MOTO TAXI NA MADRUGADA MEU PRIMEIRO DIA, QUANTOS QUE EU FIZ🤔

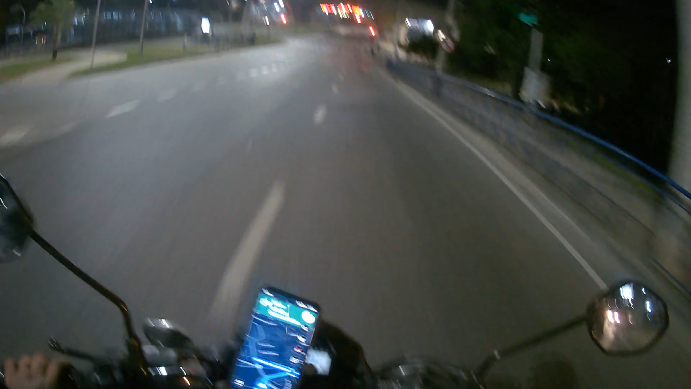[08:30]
Tô passando sinal porque esse horário é perigoso. É perigoso.
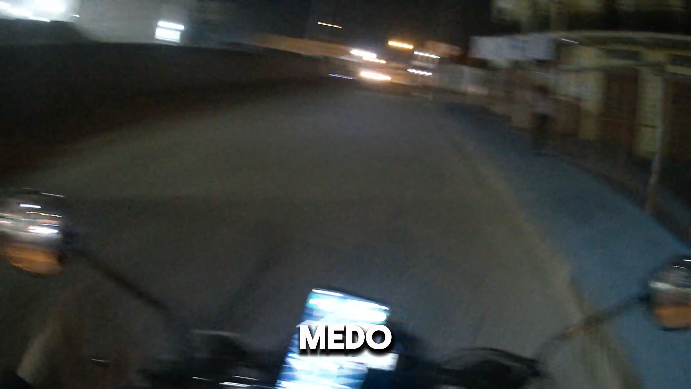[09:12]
Agora à noite, eu tô usando até a câmera aqui, ó.
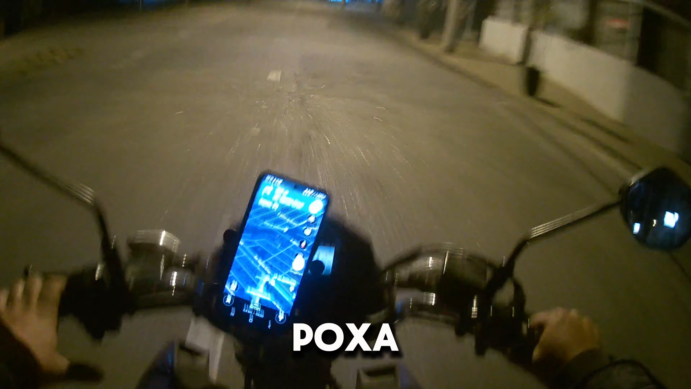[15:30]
Poxa vida, madrugada, hein? Vocês têm curiosidade de ver como que é a madruga, ó.
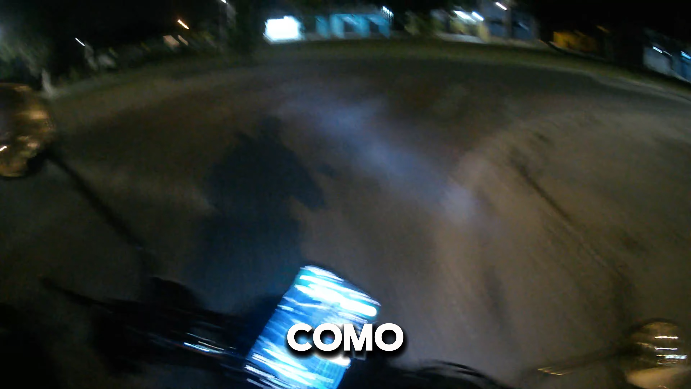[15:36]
Como que é a madrugada, não tem nada.
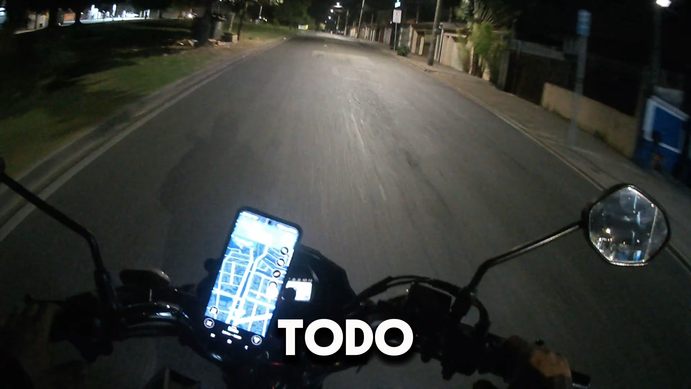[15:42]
Todo mundo dormindo. Passageiro ali, ó, mas eu liguei a câmera já, só pra vocês darem uma analisada como que é a madrugada, ó. Nada na rua. Tá vendo, galera?